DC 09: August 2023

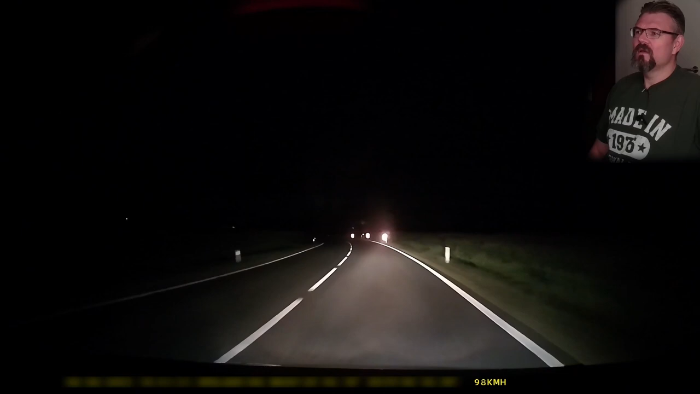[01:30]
Yeah, you see it real time. You don't have time to react. Yeah, if there are animals, this is a big bird or something. Yeah, animals are really, really dangerous on the road. So you really have to take care and be aware that they are around. This is also a strange situation.
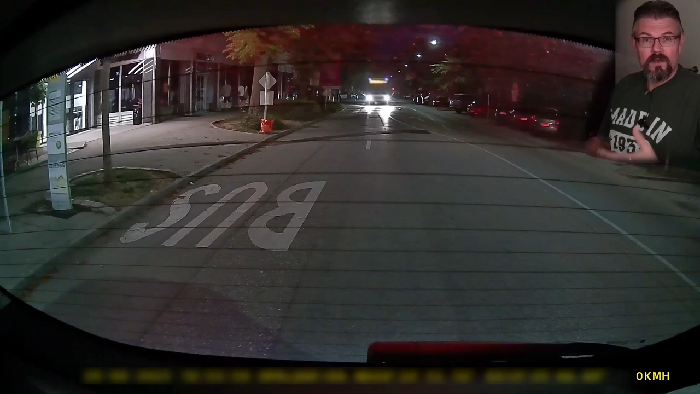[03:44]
Waited for the green light. Nothing unusual. I had the indicator on. And here a bus is coming. There's also a bus station at this intersection. And due to whatever reason, there is somebody crossing a line. Going in front of the bus, going left to me, yeah? And why this Dacia is left to me? To go to the right.
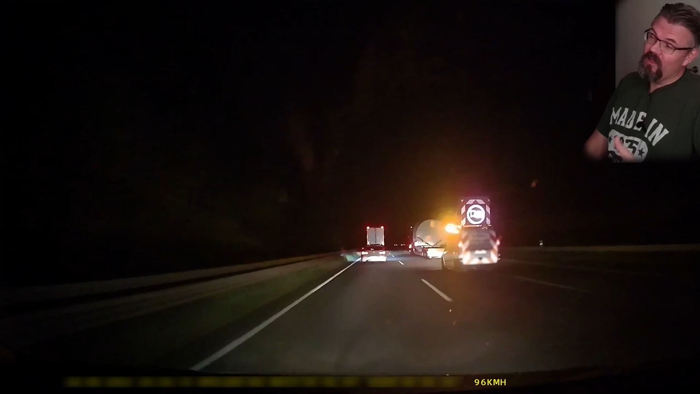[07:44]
Germany is also a country of a lot of renewable energy, and this here is the middle of a wind power plant. Yeah, this is how big those things really are. They're really, really impressive if they're on the ground. If they're mounted high up in the sky, it doesn't look that bad. Yeah? Or bad, it doesn't look that big here. If you pass them, really impressive.